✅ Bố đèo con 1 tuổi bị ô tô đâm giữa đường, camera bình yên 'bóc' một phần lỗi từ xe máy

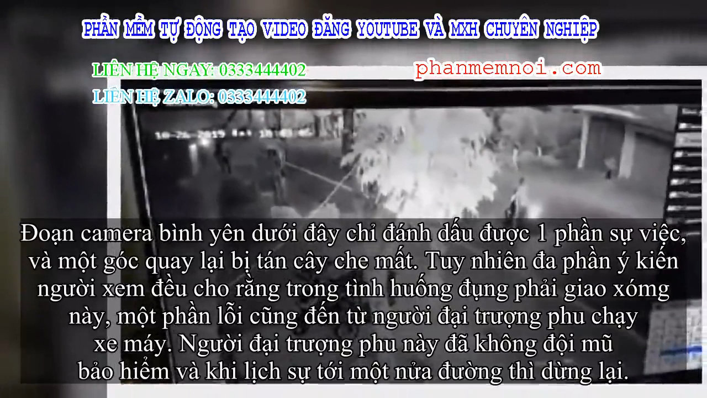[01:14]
Đoạn camera bình yên dưới đây chỉ đánh dấu được một phần sự diệt và một góc quay lại bị tán cây chai mất.